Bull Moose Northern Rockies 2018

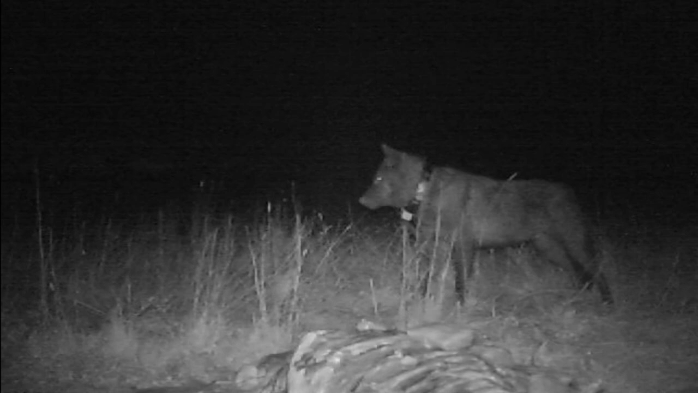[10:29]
Now one might wonder what would scare a wolf off of its meal.
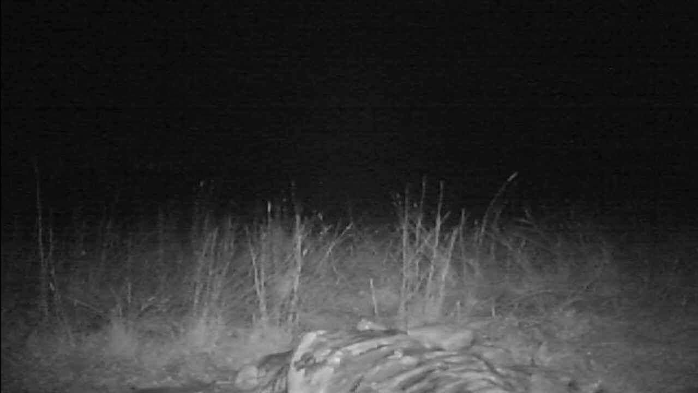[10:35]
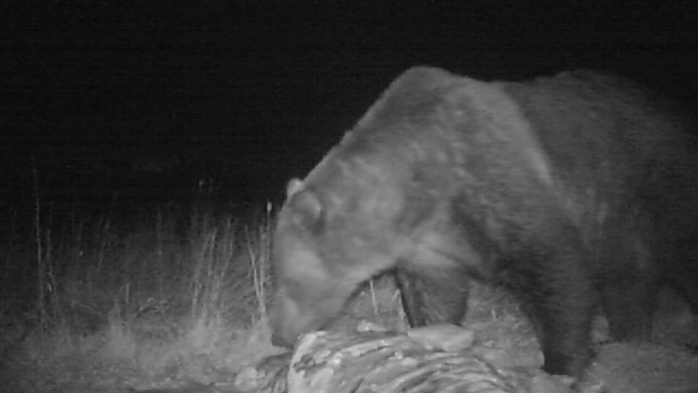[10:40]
Okay, that would do it. An 800 pound grizzly.
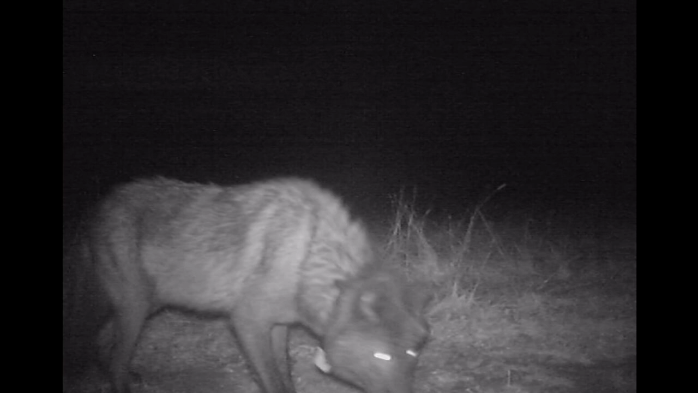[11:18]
Comes back for the leftovers. Notice this one has a collar on it.